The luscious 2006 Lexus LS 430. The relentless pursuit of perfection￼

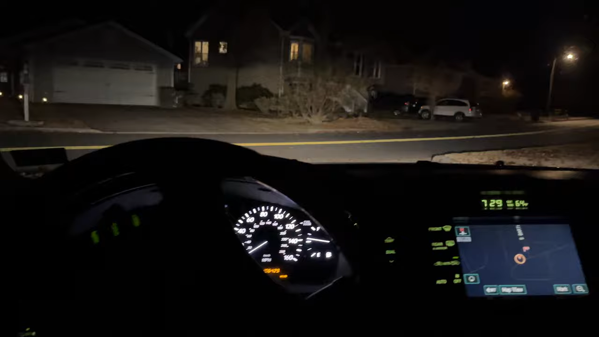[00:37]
very flat right front tire and no tire warning,
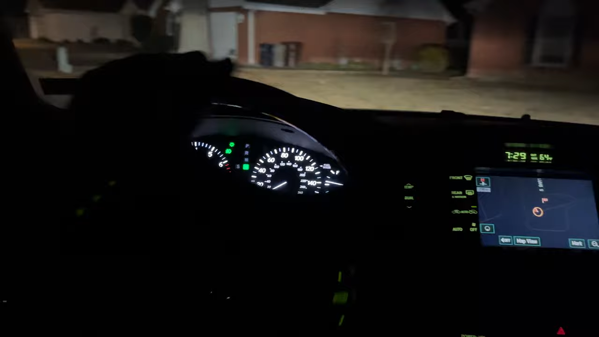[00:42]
I mean seriously, no tire warning, anyway,